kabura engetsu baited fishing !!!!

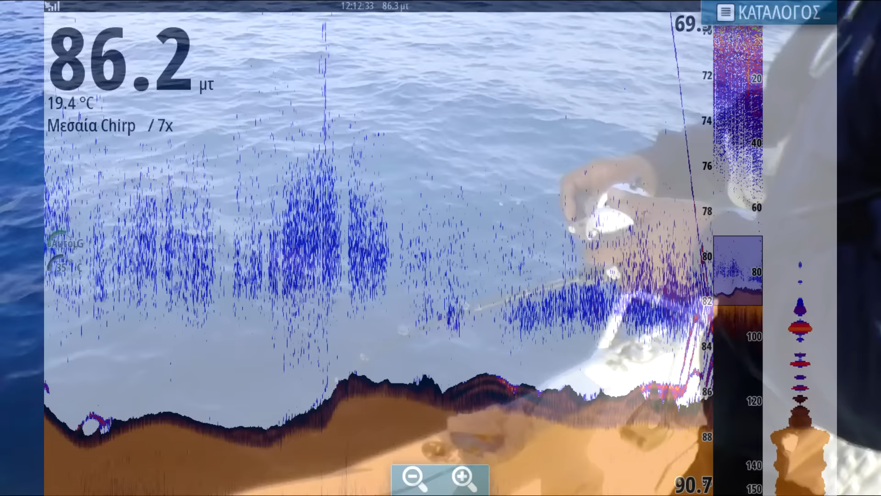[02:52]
On screen: water 19.4°C
Και όταν βλέπουμε ότι τα ψάρια αρχίζουν να σηκώνονται προς το καμπουράκι, πρέπει να
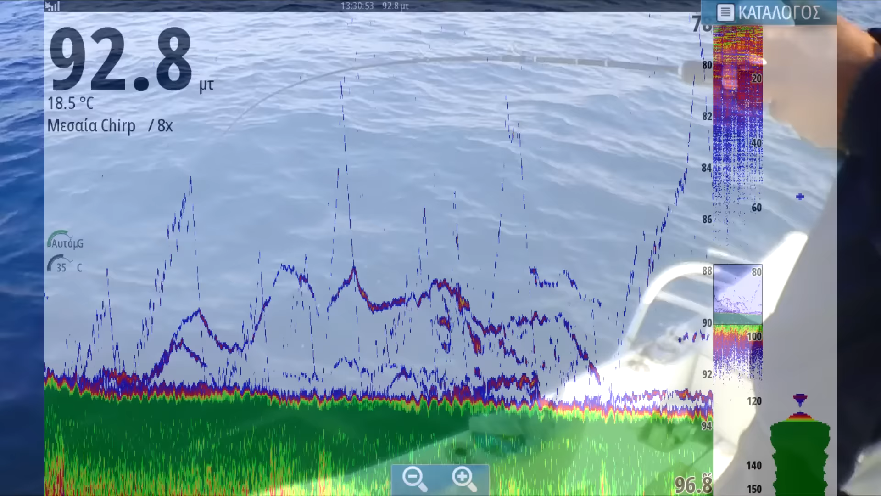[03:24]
On screen: depth 92.8 m, water 18.5°C
βλέπουμε το καμπουράκι μέσα στο κοπαδάκι, αρχίζουμε και κάνουμε σιγά σιγά ανάκτηση, όπως είδαμε και στα προηγούμενα δύο